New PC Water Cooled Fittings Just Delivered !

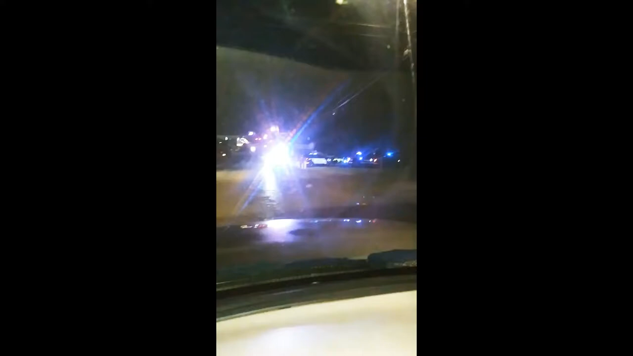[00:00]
oh my god there's cops everywhere what in the world is going on they're even down the street